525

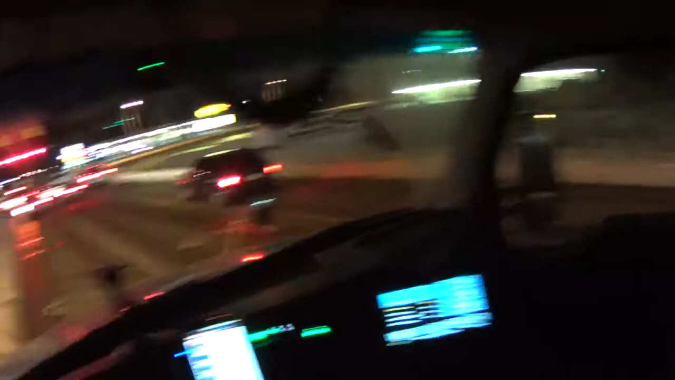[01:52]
Right, right. And look at our trailer.
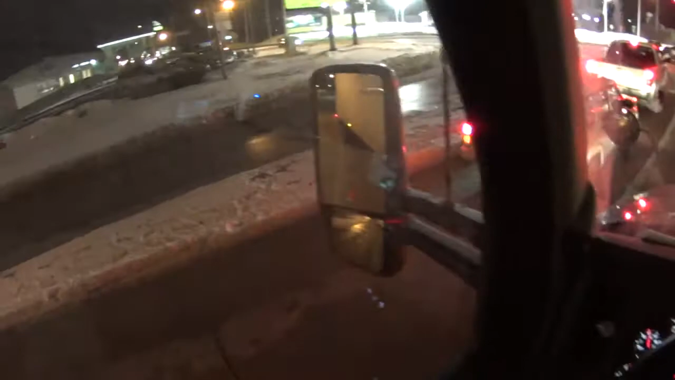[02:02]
It's right in our lane. See that? Alright, blue is good. I tell you that. Blue is good. Oops. Come on blue.
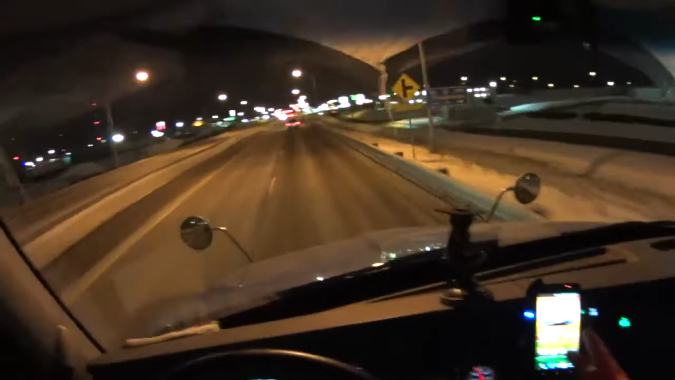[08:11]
I already know where I'm going. I'm glad I made that left turn. I really am. Because it's just right here. Oh, there's a McDonald right there. We go there and use their Wi-Fi. Oh, look at that state trooper.
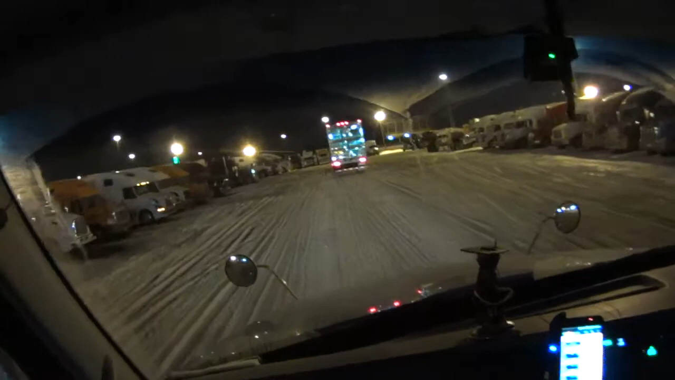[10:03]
What do you call that? Pre-trip. So you must be DOT certified, right? Alright. Ah, there's our truck parking right there.